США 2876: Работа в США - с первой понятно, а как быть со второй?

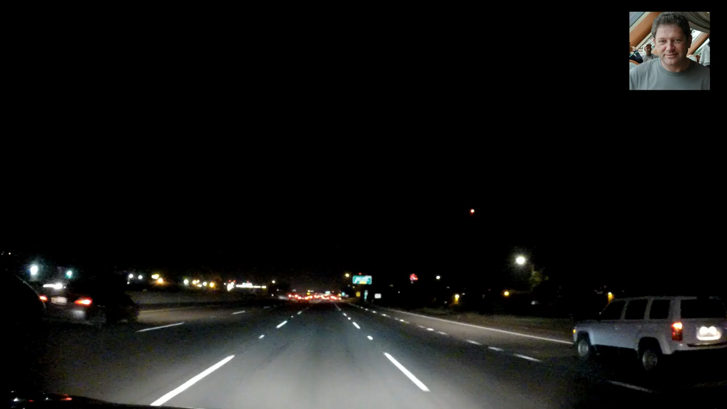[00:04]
здравствуйте друзья мы с вами на ночном хайвее номер 101 время к полуночи приближается мы едем в аэропорт сан-франциско международный и я отвечаю на такой вопрос вопрос задается вот вы рассказываете много о поиске работы но одно дело первая работа а вот если не первая если ты уже работает вот как сделать так чтобы никто не знал